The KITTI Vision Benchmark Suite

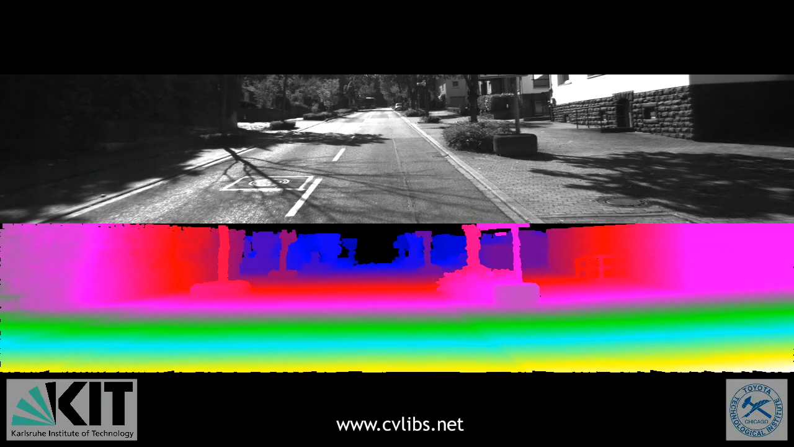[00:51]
Our tasks of interest are stereo, optical flow, visual odometry, 3D object detection and 3D tracking.
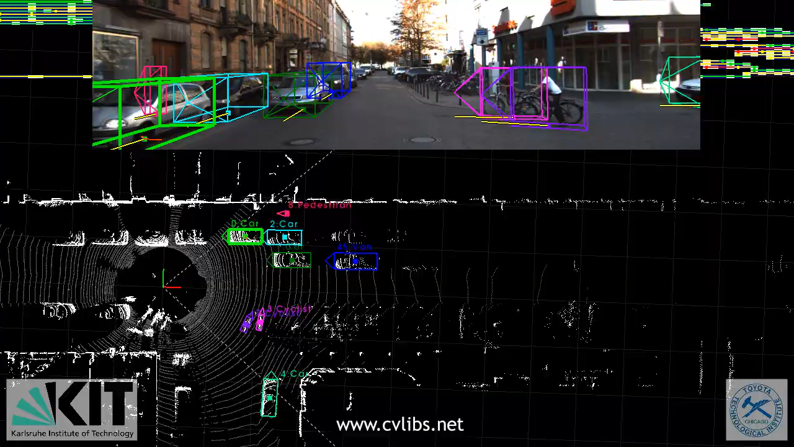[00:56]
For this purpose we equipped a standard station wagon with two high-resolution color and grayscale video cameras using a baseline of 54 cm.
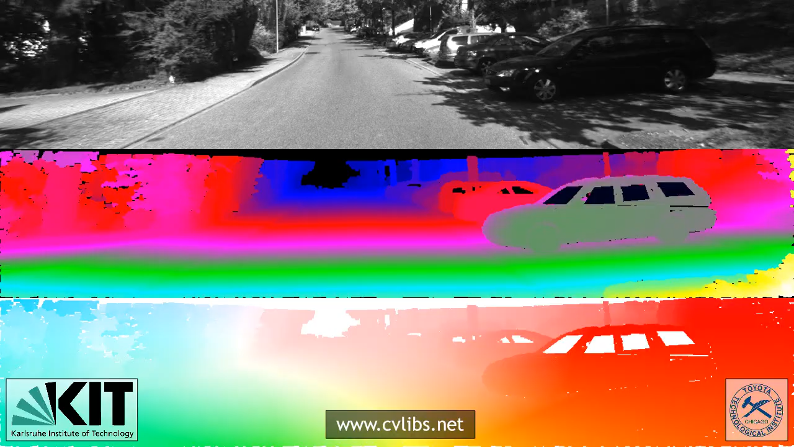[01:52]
The benchmark includes difficulties such as non-Lamburgian and reflecting surfaces,
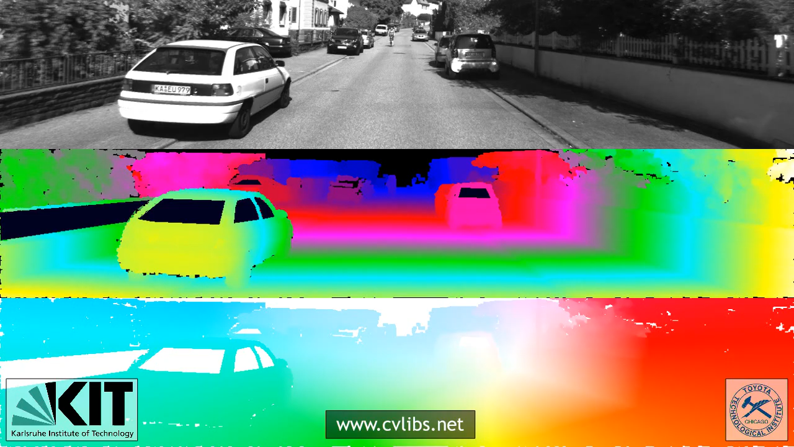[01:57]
large feature displacements, different materials as well as a variety of lighting conditions.
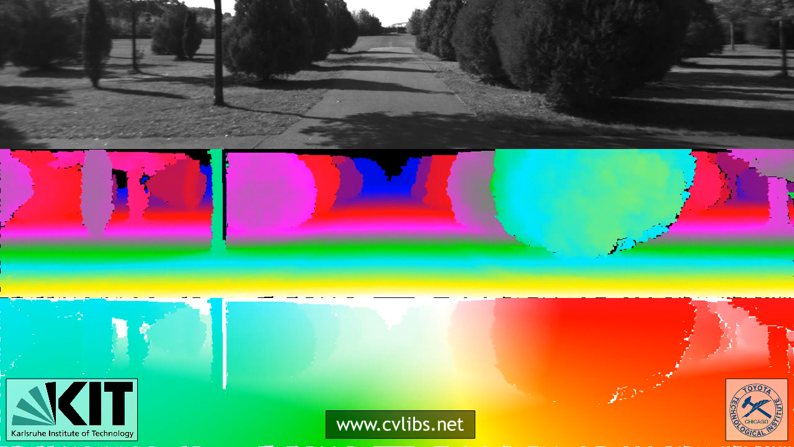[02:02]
Our evaluation provides results for all non-occluded as well as all ground truth pixels.
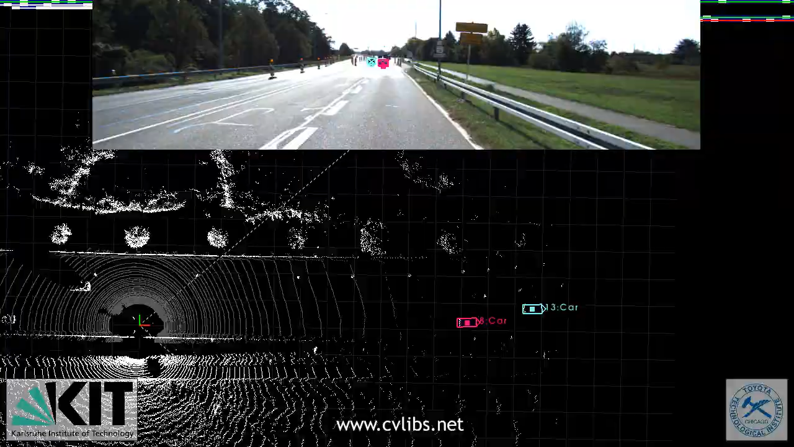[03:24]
boxes for object classes such as cars, vans, trucks, pedestrians and cyclists.
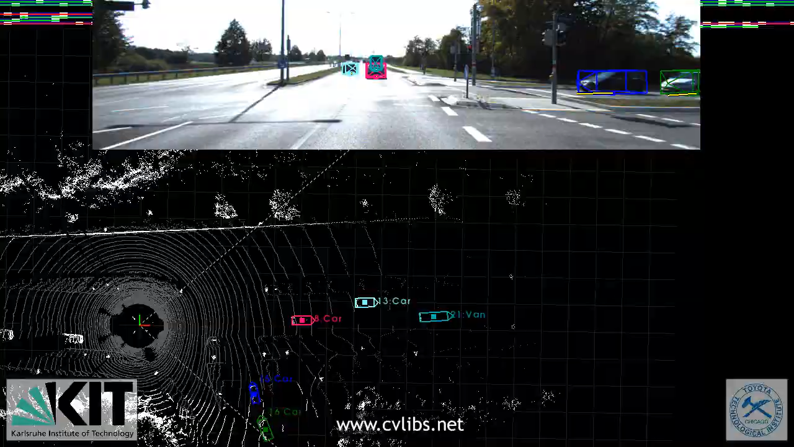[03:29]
In order to generate 3D object ground truth, we hired a set of annotators. We asked them to assign 3D bounding box tracklets to all objects visible in the image.
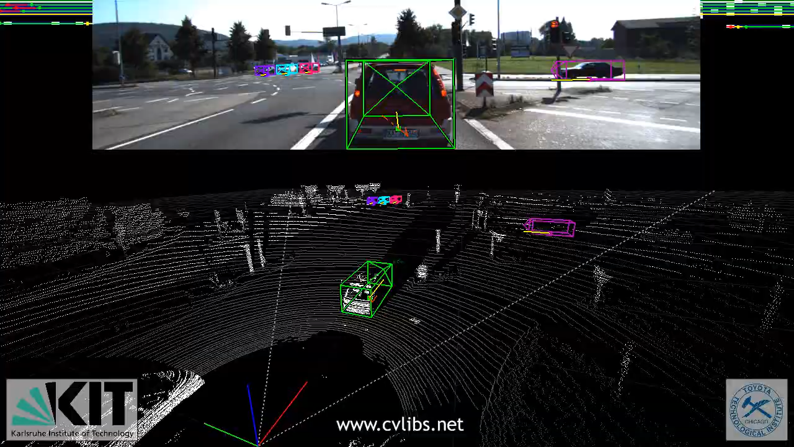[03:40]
Following the Pascal challenge, we asked the annotators to additionally mark each bounding box as either visible, occluded or truncated.